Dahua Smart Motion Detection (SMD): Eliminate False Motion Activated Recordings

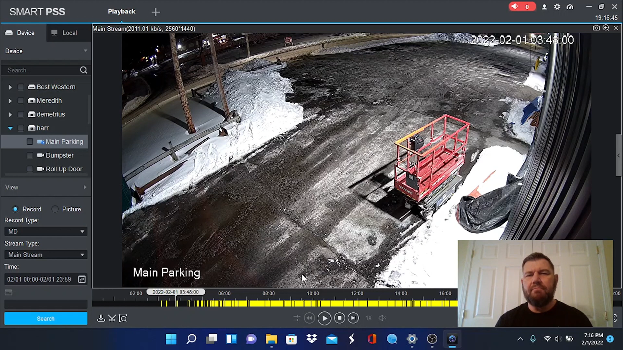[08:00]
So, now you are going to say, well, that's great, Fred. How do I activate, how do I activate this smart motion control? Um, we're going to do that by hitting the plus here. Okay. And we are going to go into device configuration.